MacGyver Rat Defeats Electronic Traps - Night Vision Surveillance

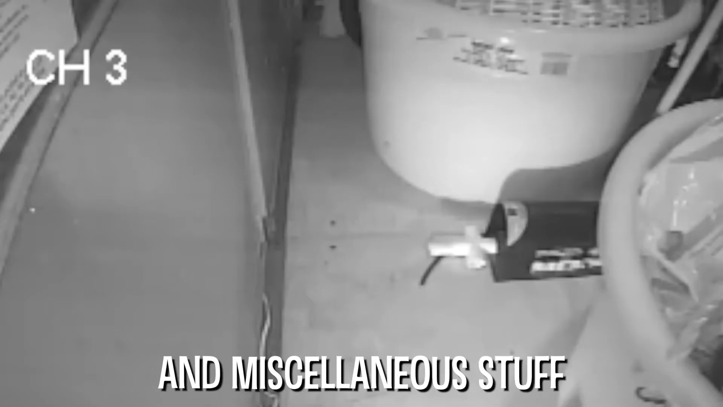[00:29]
This MacGyver rat was putting sprinkler parts and miscellaneous stuff on the floor of the trap and walking across them to avoid the electric shock and get to the bait.
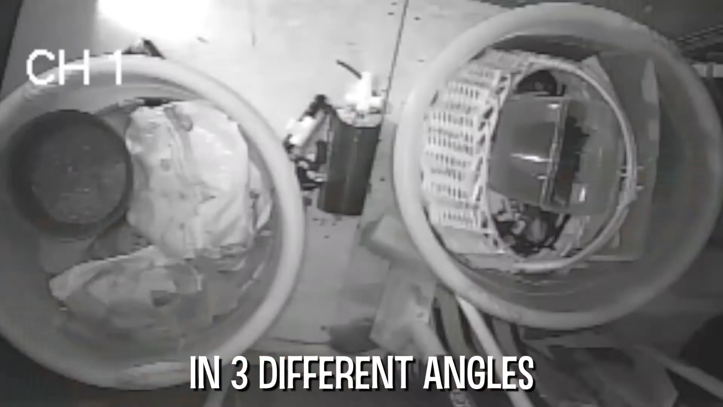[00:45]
One directly overhead, one on the ground, and one on a shelf.
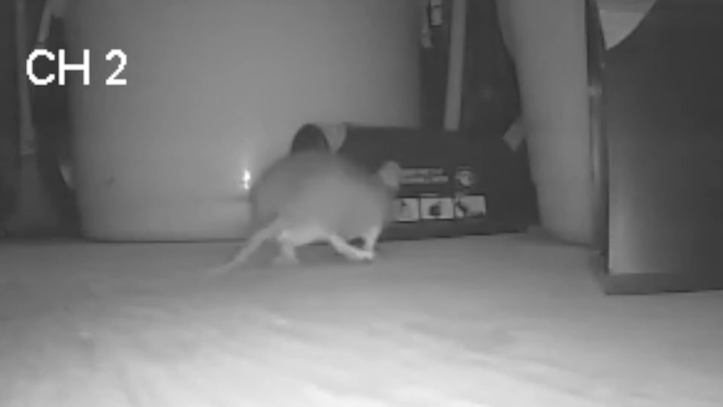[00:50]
In the middle of the night, little MacGyver chewed through the cable of the camera on the ground and cut the feed.